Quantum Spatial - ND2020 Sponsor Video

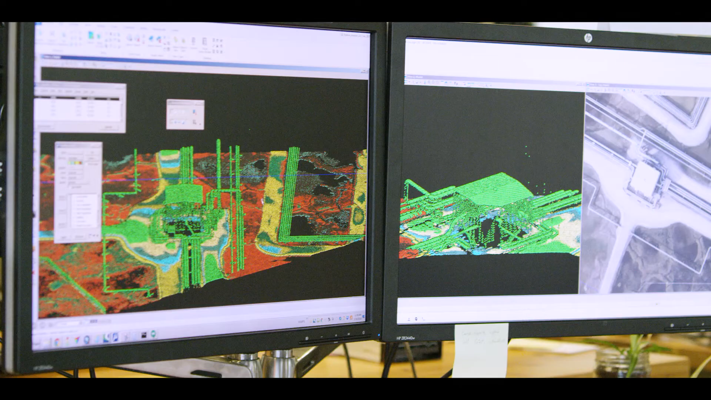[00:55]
Quantum Spatial collects geospatial data, so three-dimensional data.
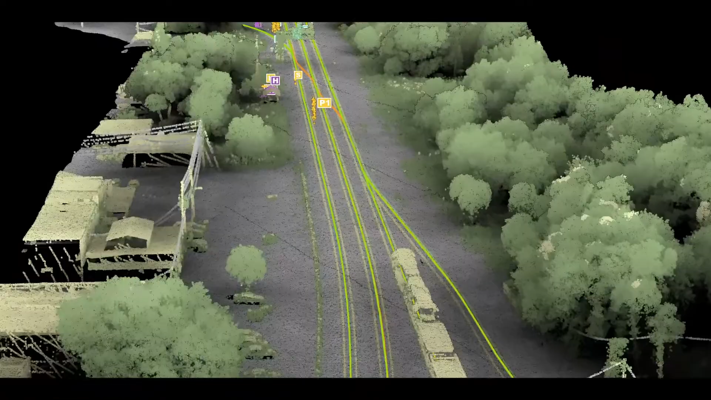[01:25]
Because a human can't see all million locations at one time,
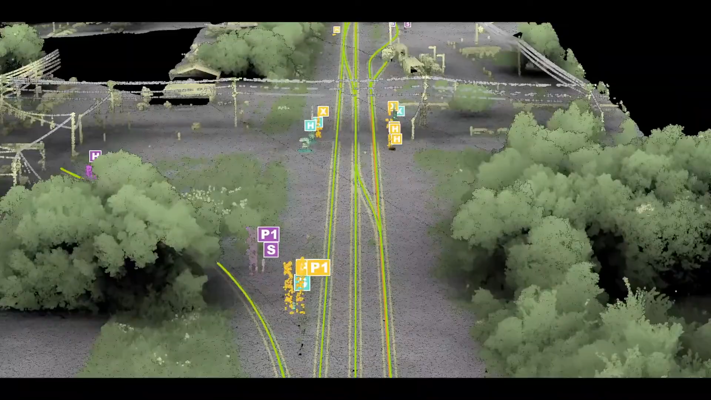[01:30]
this computer can recognize patterns that aren't available to the human eye and see things that we can't.
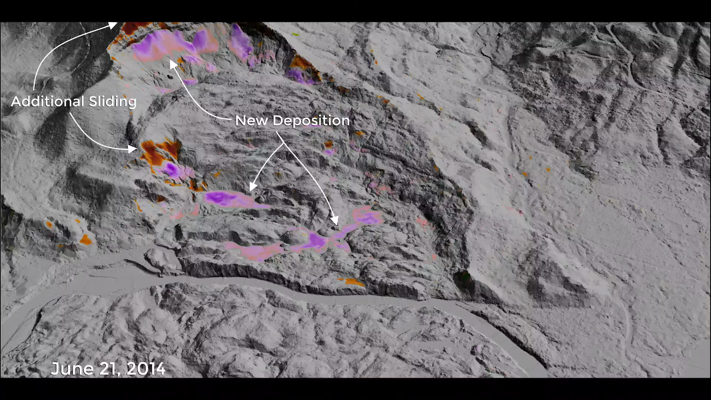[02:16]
Predicting landslides, wildfires, in some cases coastal resiliency, that can actually save lives. Quantum Spatial works on a large variety of projects.
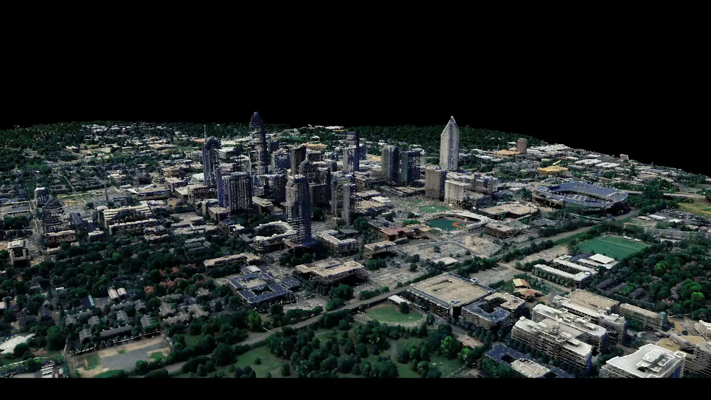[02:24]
Very small discrete areas to large tracts of land. We might map entire states on occasion. The complexity of the projects also varies quite a bit.